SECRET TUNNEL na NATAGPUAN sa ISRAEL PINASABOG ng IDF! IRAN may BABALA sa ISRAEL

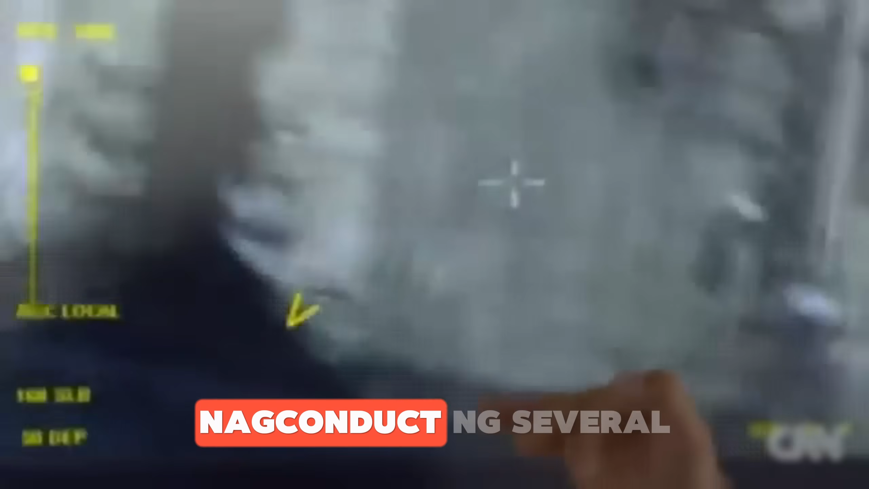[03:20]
Bukod dito, ang IDF ay nag-conduct ng several airstrike na nag-target sa mga buildings ng Hezbollah at mga
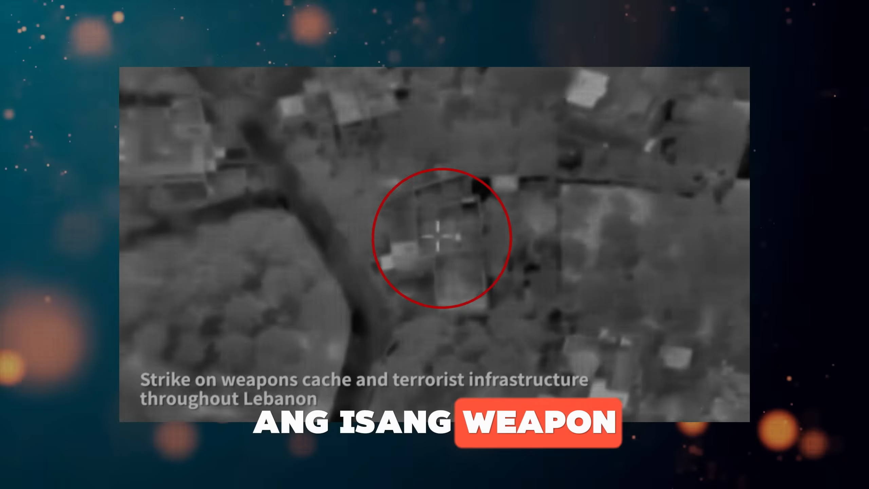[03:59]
depo at isa pang site ng Hezbollah na matatagpuan sa Beirut.
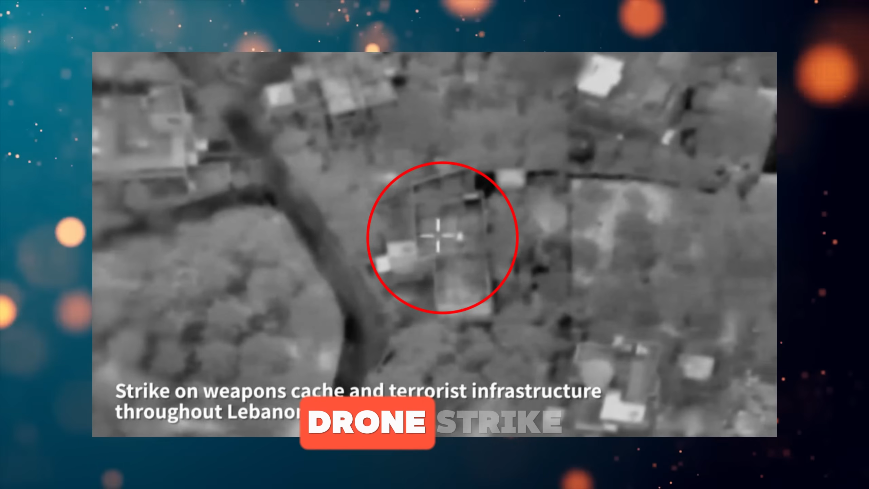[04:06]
Nag-carried out din sila ng isang drone strike sa isang school sa Tayer Harfa na isang town sa southern Lebanon kung saan
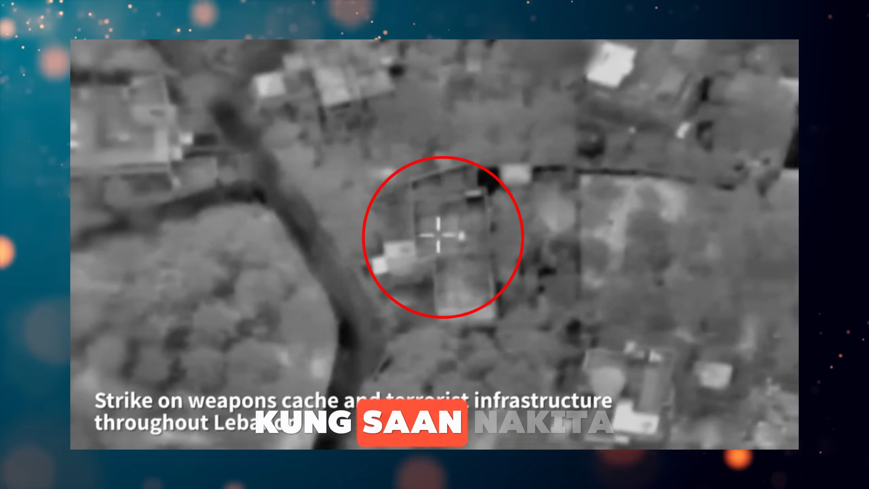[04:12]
nakita nila ang isang group ng mga Hezbollah operatives.
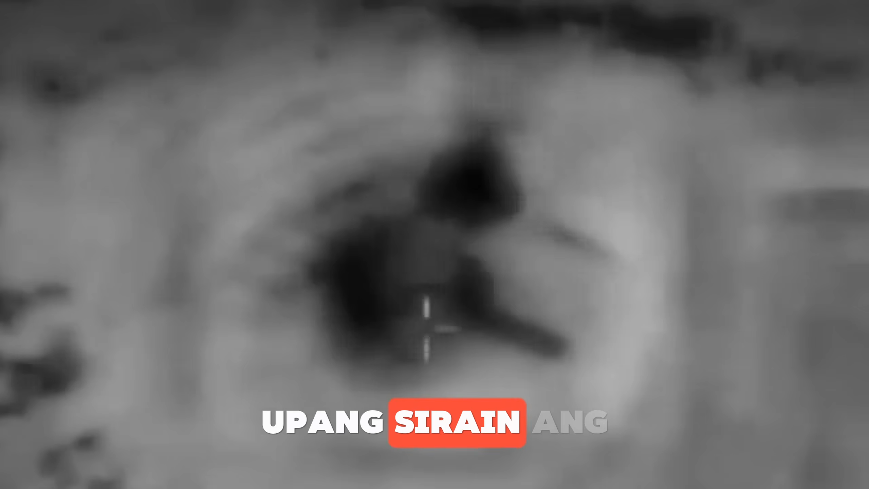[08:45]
ang Hezbollah position sa ibabaw at sa ilalim ng ground.